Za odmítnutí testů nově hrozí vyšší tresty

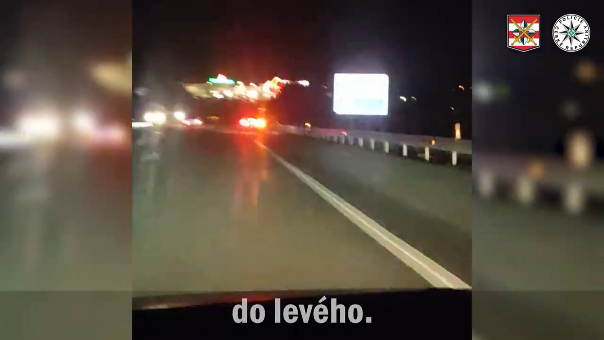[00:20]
Ježe teďka na Globus Tak máte ještě někdo hledu?
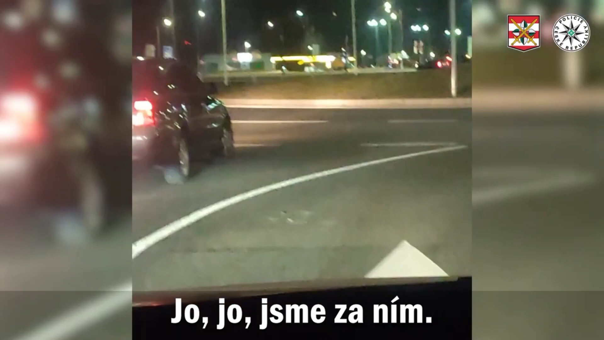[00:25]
Jo, jsme za ním No a teďka tady stojí na Kruháču a nemůže se rozjet, no
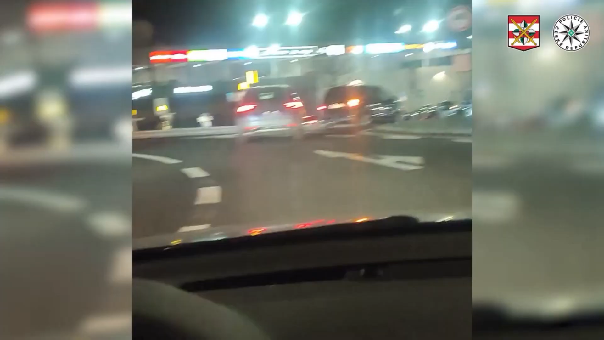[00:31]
Tady stojí na čtyřkách, uprostřed Kruháče Jedem furt za ním, tak jede teďka směr na Ivanovice Zničení se jako zpomaluje, přidává Jede kolem Bauhausu furt dozadu a vrací se na Řečkovice Hlídka už by tam měla někde poblíž být, nevidíte?